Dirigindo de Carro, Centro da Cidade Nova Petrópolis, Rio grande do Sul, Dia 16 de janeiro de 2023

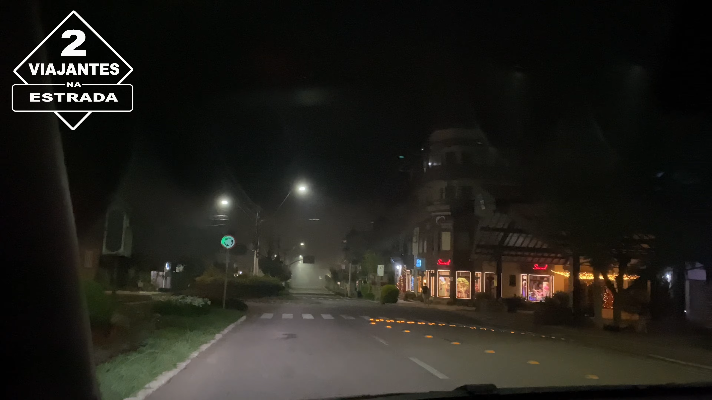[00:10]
Olha só, muita acerração, 19 graus está fazendo agora Olha só, dá para ver quase nada, na câmera ainda está conseguindo aparecer alguma coisa assim
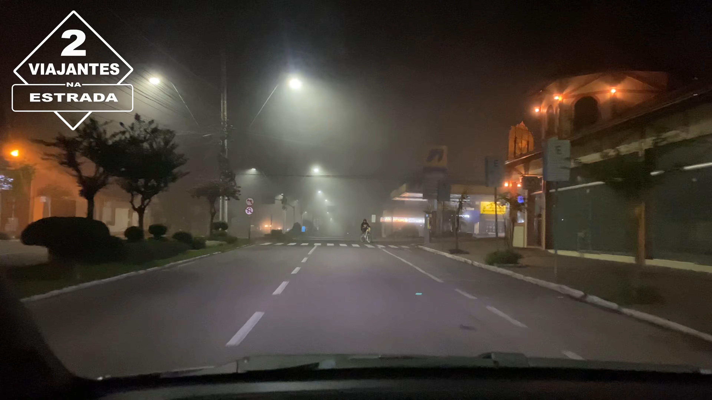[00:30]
Nossa, olha isso, muita acerração agora